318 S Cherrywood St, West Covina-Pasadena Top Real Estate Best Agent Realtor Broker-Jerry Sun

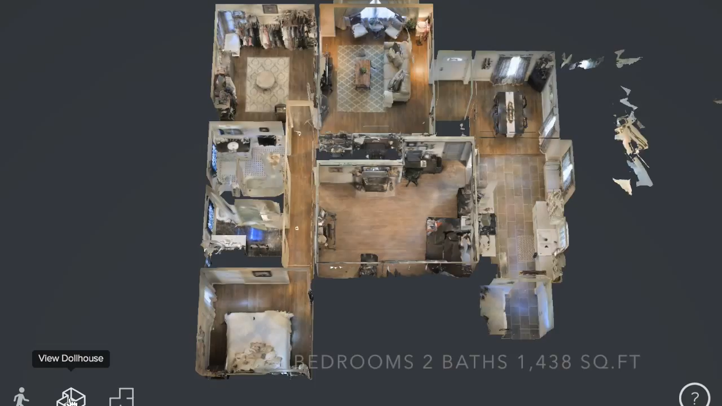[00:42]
This character-filled home was built in 1953.
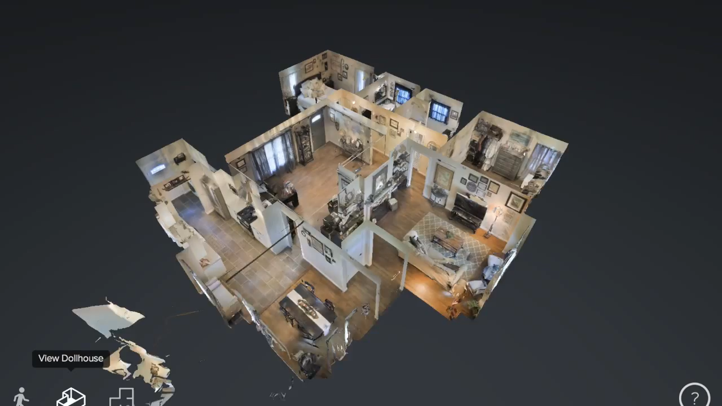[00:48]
The interior features a living room, family room, dining room, kitchen,
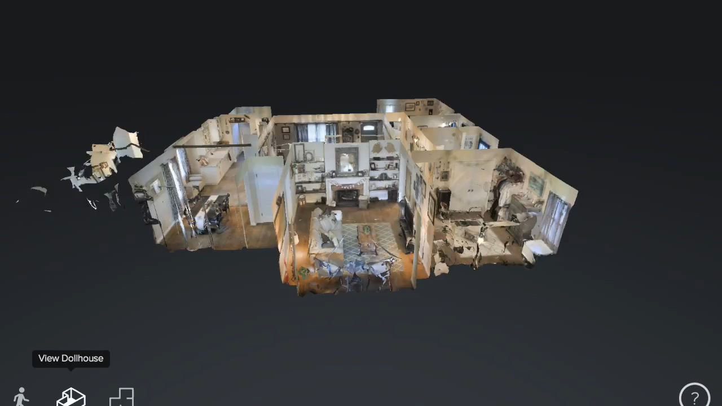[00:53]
laundry room, two bedrooms and two bathrooms combining for approximately 1,438 square feet of living space.